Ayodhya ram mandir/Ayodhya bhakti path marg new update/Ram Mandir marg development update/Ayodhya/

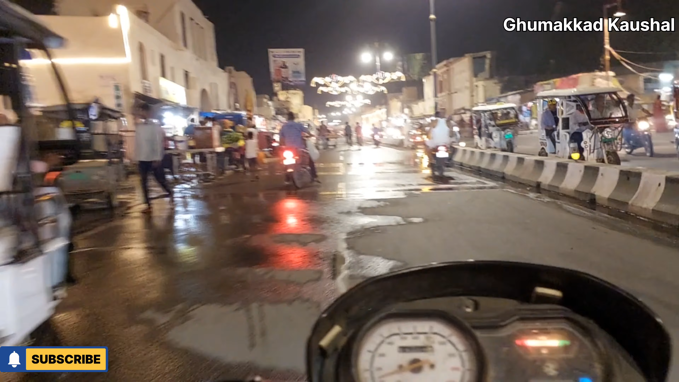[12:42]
आ� चोटी चोनी के तरब और यहां पर आप लाइटन की प्रोफ़सा देख सकते हैं सामने की तरब
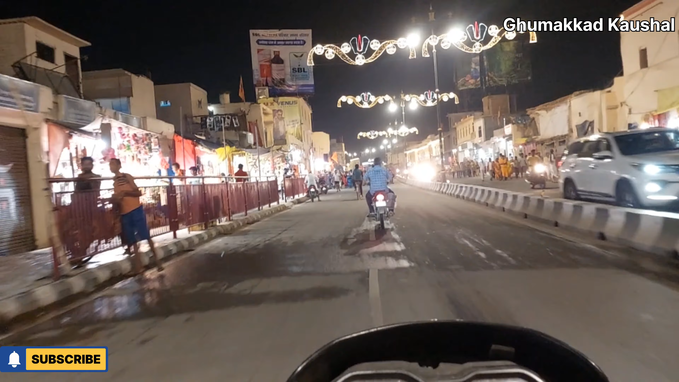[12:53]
बहुत खुबसेट जो आपको यहां पर लएडी लाइट जो है देखने को मिल जाएगी और जैसे हम यहां से थोड़ा सा आगी जाते हैं यहां पर आपको जो है
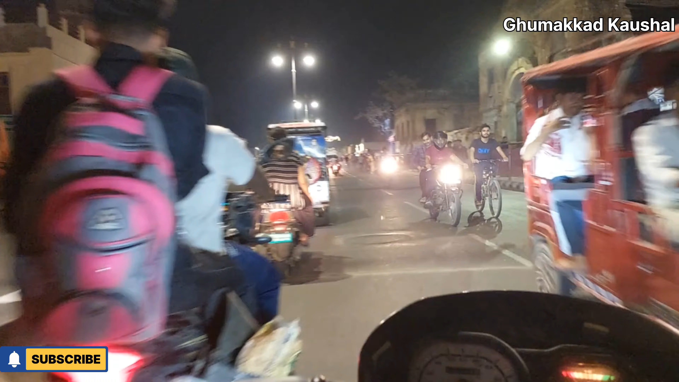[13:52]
है लटा मंगलिसका चौक जो की बहुत फेमेस सेलफी पॉइंट है यहां पे और वो
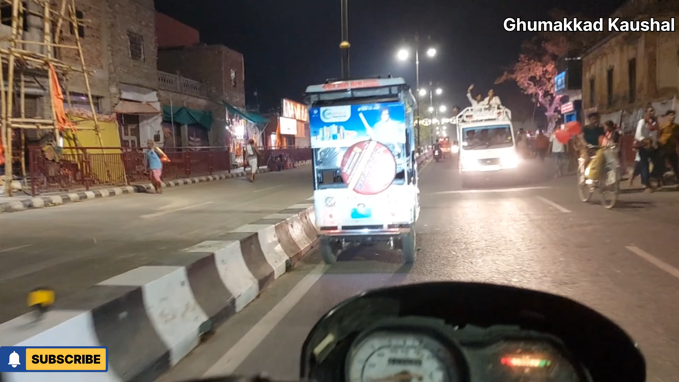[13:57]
लटा मंगलिसका जी के जो है नाम से बनाया गया है और एक बनीडा भी वहां पे रखे गई है जो
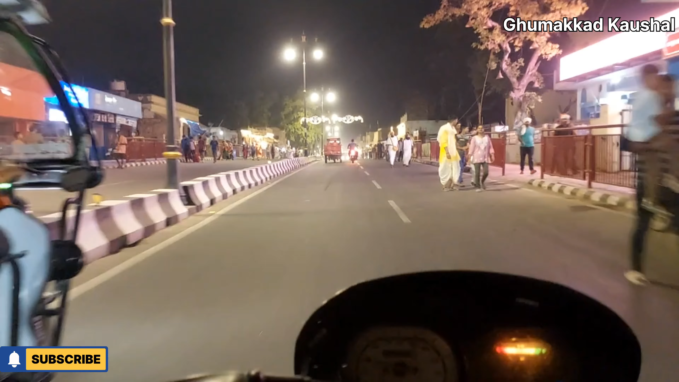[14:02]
की बहुत ही बड़ी मिला है वहां पे और लोग वहां पे बहुत अच्छी अच्छी सेलफियां भी खिचाते रहते हैं और दोस्तों इस रूट से अगर आप जो है जाते हैं यह सामने आपको दिखाई देरागा बोल्ड में लिखा
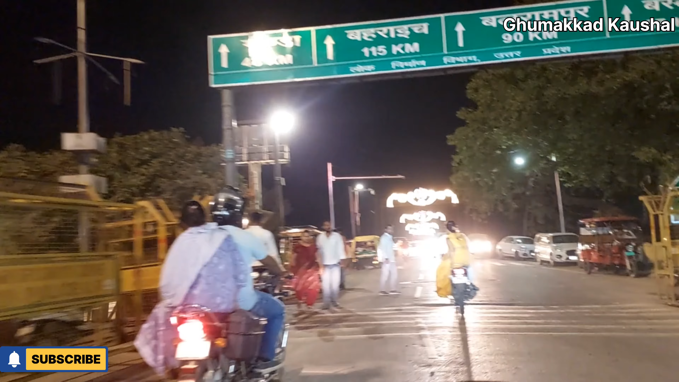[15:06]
हैं और सामने आपको एक जो है सब्जु नदी वाला पुल आपको
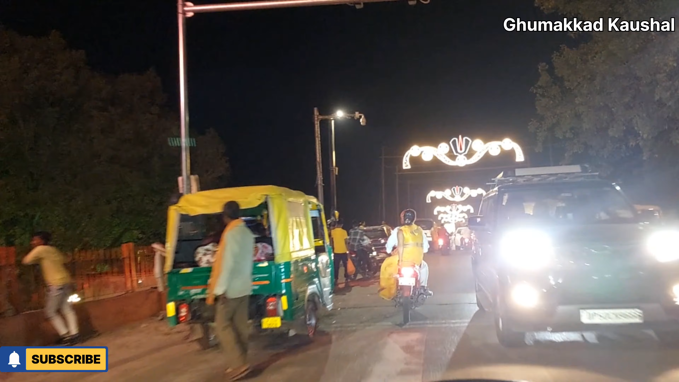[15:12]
देख
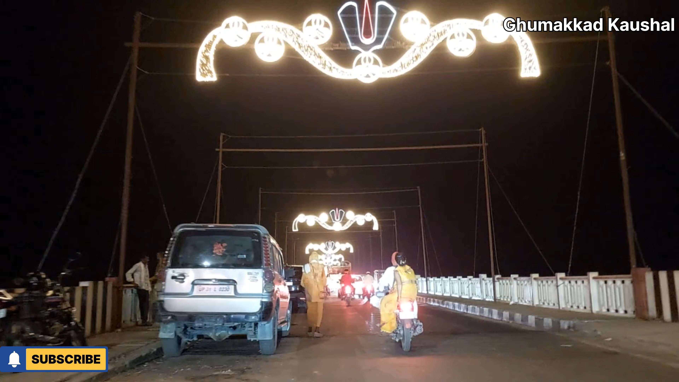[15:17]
सब्सक्राइब देखाई
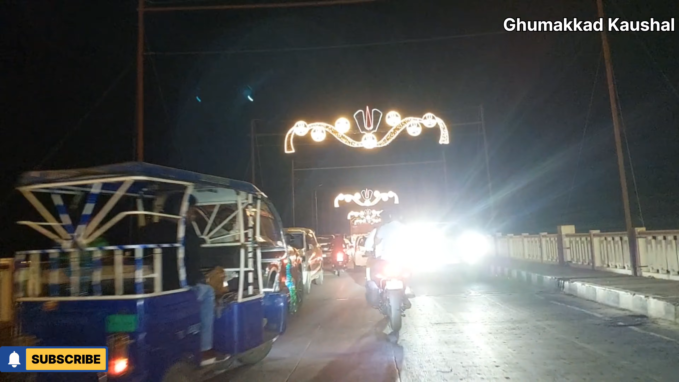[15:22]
देगा सर्जु नदी आइए आपको यहां के जो है थोड़ा